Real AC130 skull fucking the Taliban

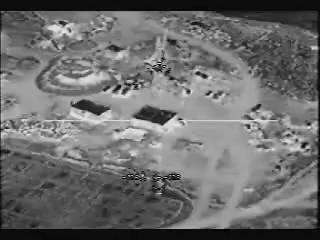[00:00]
I'll be side of Highway 4. Tracking. I got the square building and the rectangle building to the northwest. We have a square building and a rectangle building to the northwest.
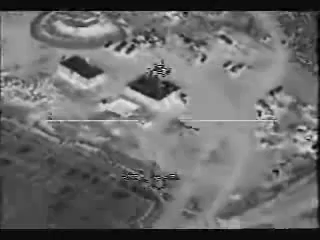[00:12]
And on the big square building, there's a square rectangular, like, holding pond next to it.
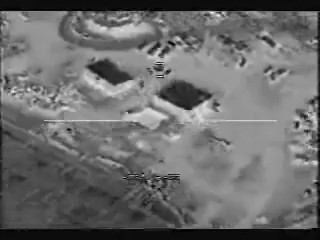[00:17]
Do you see that? Yes, yeah, just west of it. It's on the west side. I have primary air guidance. Affirmative.
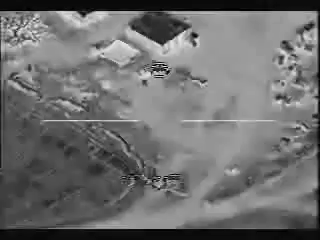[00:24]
Can you give me an AGR?
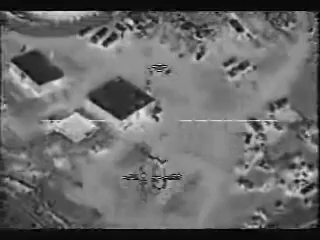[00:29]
Descending crew. It seems you had a light flash across the window. You do see the rectangular shaped building next to it, correct? Yes, sir. That's affirmative.
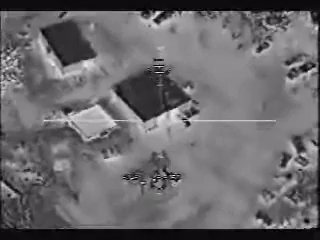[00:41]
This is the mosque. Do not engage the mosque. Roger. The square building is the mosque, or is it the rectangle?
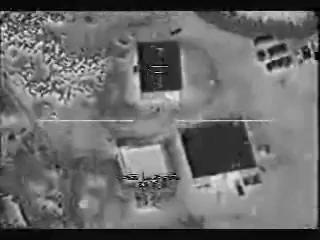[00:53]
The rectangle. The rectangle building is the mosque. Roger that. Let's go. Roll it in.
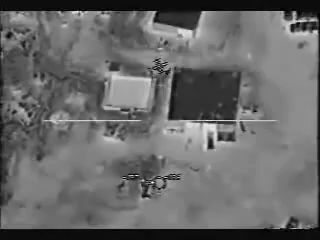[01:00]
Okay, in front of the mosque, there's three vehicles oriented east-west. Do you see those? Yes. Yes, we do. Got a vehicle moving out. One of the vehicles is moving right now. Now, you are clear to engage it. Roger that.
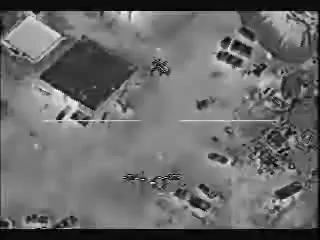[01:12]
We're good. Clear to engage. Stand by. Do not engage. Do not engage. Just monitor. Roger. Hey, channel A is good.
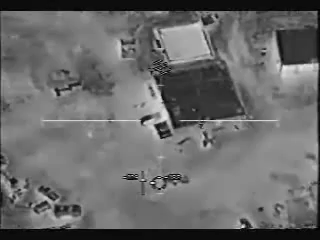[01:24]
You can bring it up to channel B elevation. John, you are now clear to engage the moving vehicle. New nominals. Clear to engage. Nominals. Any personnel around, you see? Stand by. Yes, sir. Personnel. Clear to engage this also. Affirmative. Let's go. That first target could fire. That's right. 2-3 arms.
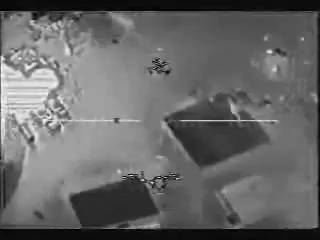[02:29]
Go for the vehicle. Secondaries. Nice secondary. Vehicle. Guys are going to town, man. Personnel running. There we go. Come on, Box.
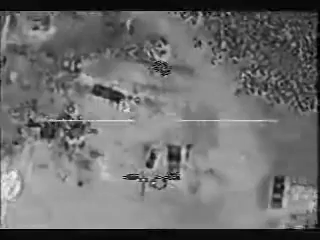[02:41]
There we go. A little bit further. Ready. Watch that vehicle. Hill truck.
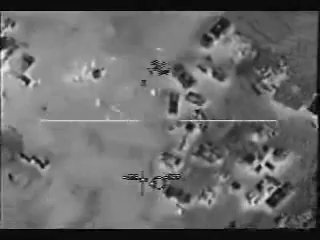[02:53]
Flares away. Flares. And no dry log. Okay. Continue engaging. Get that person. Stop the flare! Stop the flare!
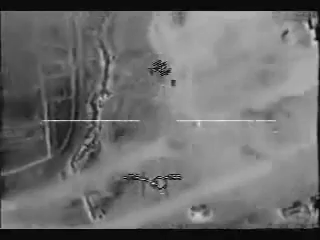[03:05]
One has escaped.
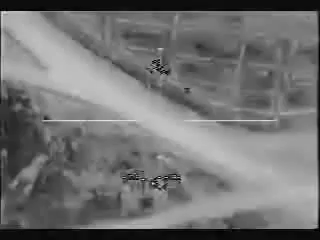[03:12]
Hi, that's the correct geometry. Give me 10 seconds. Roger. Get ready! He went down to the ground. Yeah, he just dove on the ground.
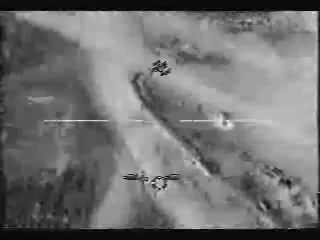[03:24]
He's okay, moving again. Okay, back in the box.
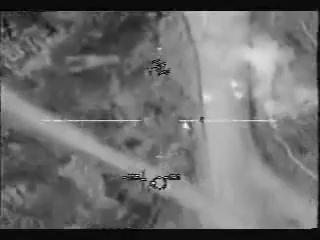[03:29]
He's loaded, get him. Moving back to the vehicles and personnel. Yeah, the personnel right there. Get ready! We have a little more.
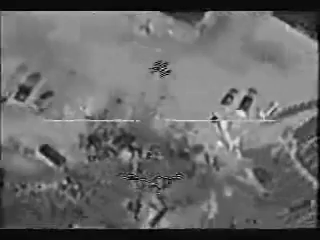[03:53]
Get ready! You're gonna get him. Watch that moss over there, too. Roger. Right, get in the mosque. Into the mosque. Go into the building to put the 105 in. Okay. Stand by. Wildfire, we cleared on the building. If you're cleared on the big square building, go ahead and level it. Roger that.
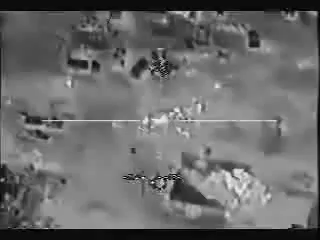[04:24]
Clear the building, guys. Okay. Get in! Catching up with you over the building. Stand Roger.
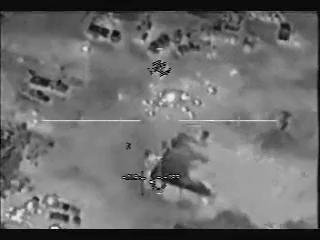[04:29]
By. Are you there? TV is no use on target. Going to scan the area. Checking vehicles too.
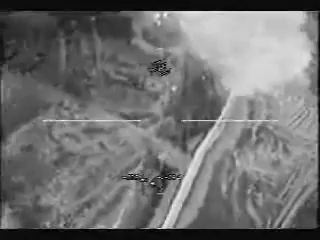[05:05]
Frag, beat it. Good, yeah, Chip 3-1. Now if you go directly west, about approximately 100 meters, you'll see a single hot spot there. That's the cave or tunnel entrance.
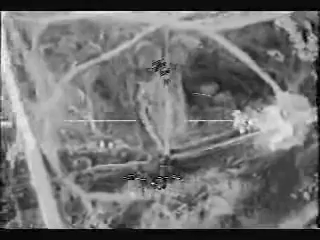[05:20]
Right there. Get ready! Dragon. Clear to fire. Stand by. Moving TR. Copy.
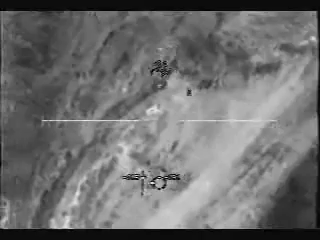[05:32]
Can you hear the box? Rock, come down, just fire.
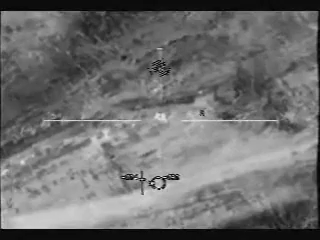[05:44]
Yeah, direct hits right there. Get ready!
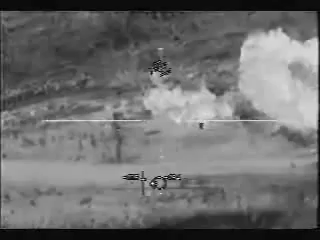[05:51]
Get ready! Accent to the howitzer. Guy moving, guy moving. Got him. Lots of guys. No box, no box. Coming out of one the hole. One runner, one out of there. Right, got three. There, you got it. Hey, ready. Guy moving, see the guy out there, yep. Still, got two of them there.
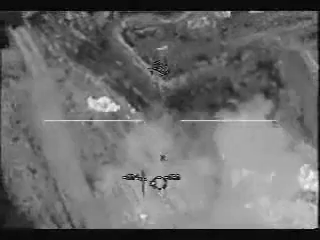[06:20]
Ready. Back on the other guys. Oh, you got the other guy. That landed probably within 2 feet. That one's still crawling there. Yep. Okay, still moving. The one up to the south. Oh. Right. Yes. Get ready! Let's hold up and look around here. I know those two guys. I saw them flying apart. Yeah, that yeah guy, I got that guy too. I saw him die earlier. He was in 40 round. Correct.
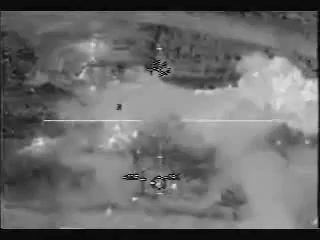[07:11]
Oh, correct. Yes. Dirty. Don't see any other movement.
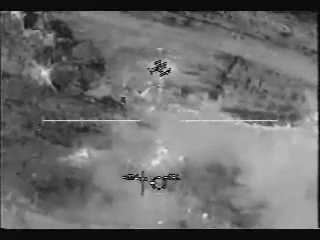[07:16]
Permission to go back to compound?